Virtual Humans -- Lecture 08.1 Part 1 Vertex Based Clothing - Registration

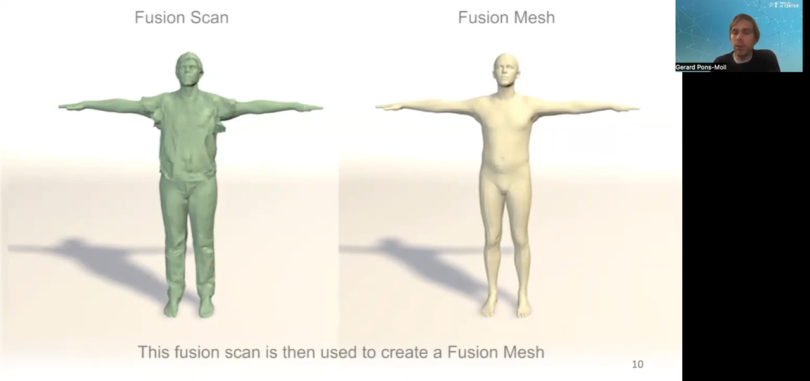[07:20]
And this is what we do and this is actually quite accurate to obtain the body shape under clothing and it leverages this idea of exploiting the temporal information.